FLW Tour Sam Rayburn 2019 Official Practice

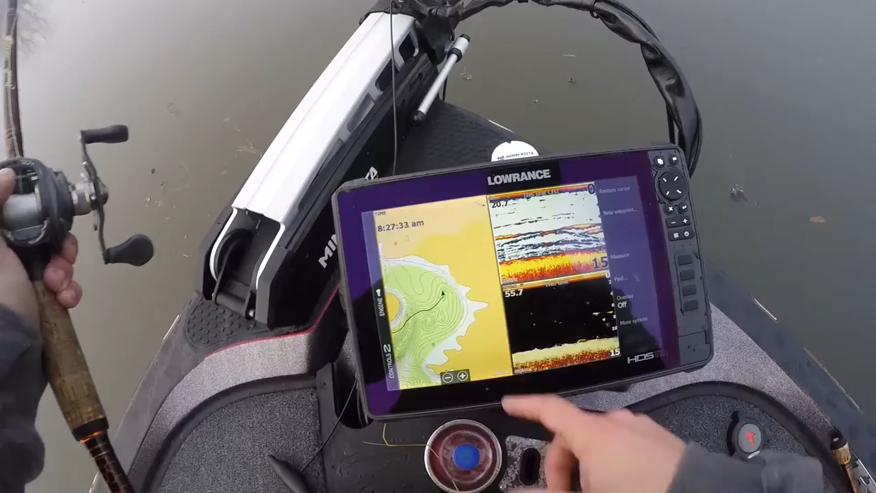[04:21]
But there's a little, the end of this little creek, as soon as I rounded this corner, this last little hole, there's several fish sitting in. I really don't think, though, that they're gonna be spawning the water.
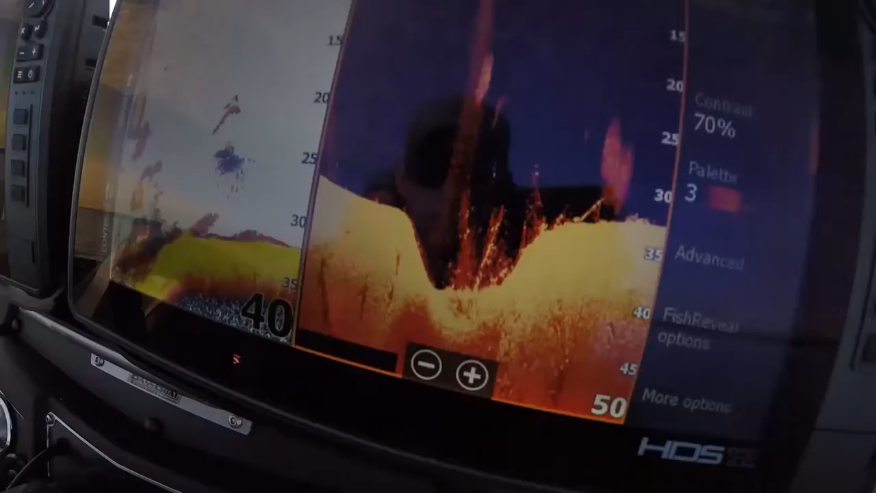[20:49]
See, just got brush, shad all over it, a couple fish.
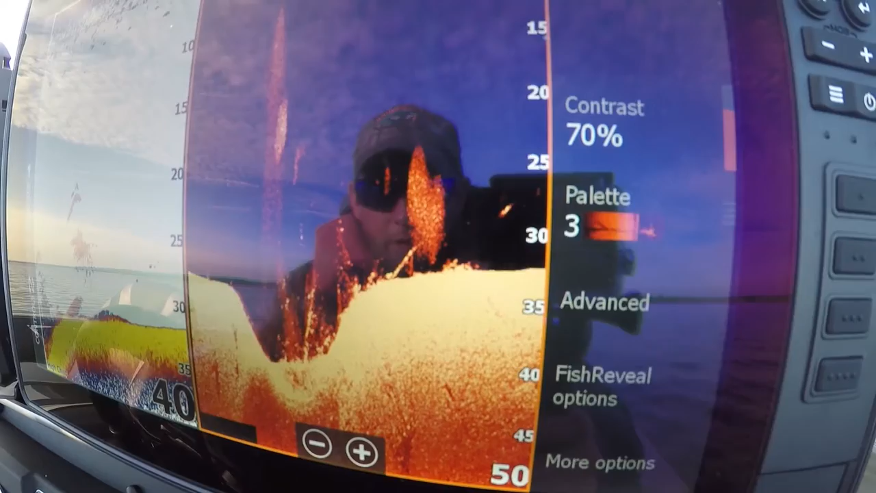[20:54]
See it on side scan over here. A few stumps out here.
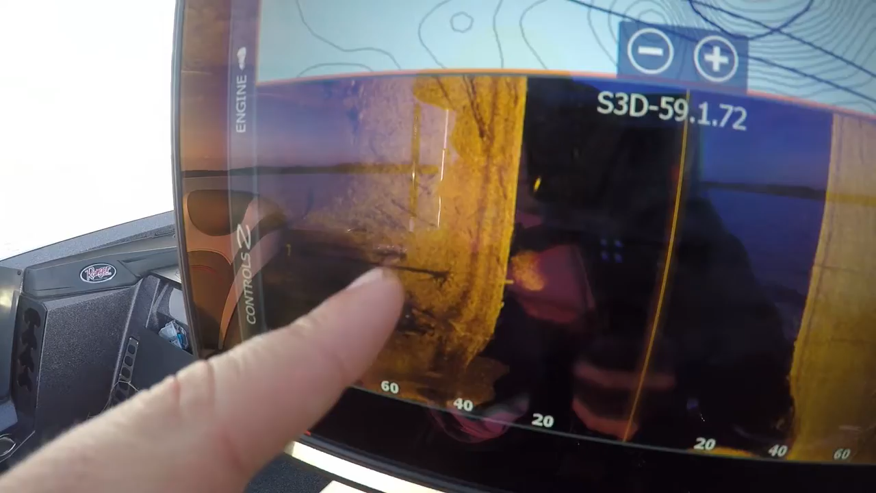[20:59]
That's what we'll do, just simple mark it. And it is deep.
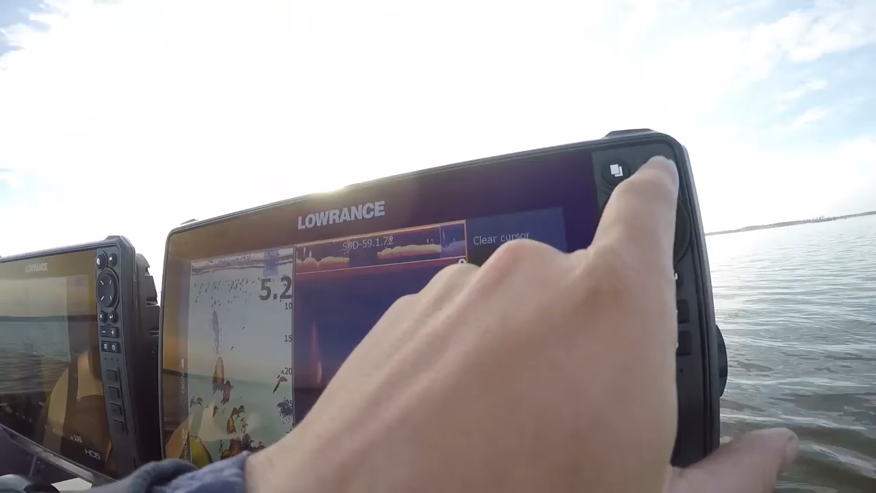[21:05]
Go up here, blue for brush.
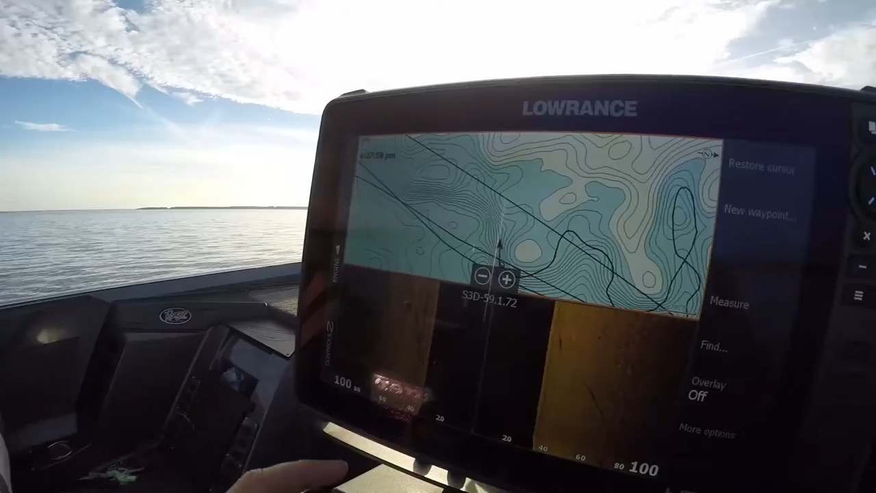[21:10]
And then I'll scroll back on this. See, so that's, see my cursor dropped a little far out.
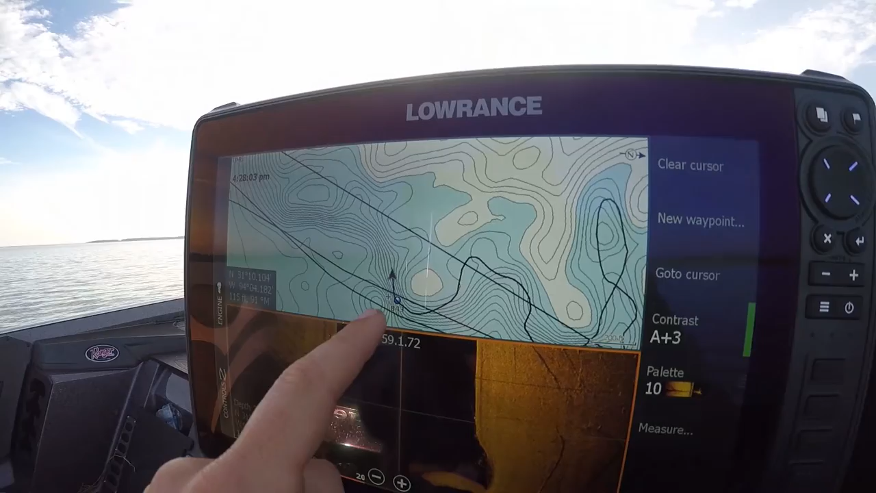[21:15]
So I'll drop another one over here.
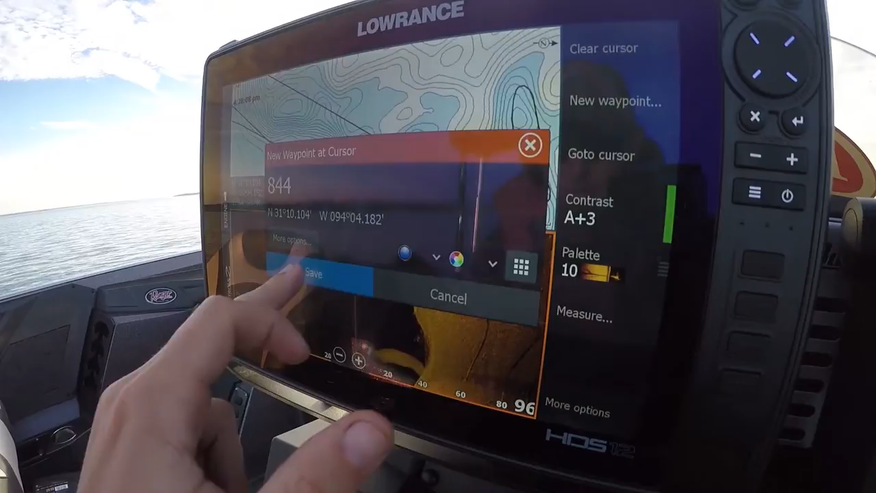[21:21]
That's all I'm doing right now, idling around looking, just kind of last minute, hoping to find, you know, something.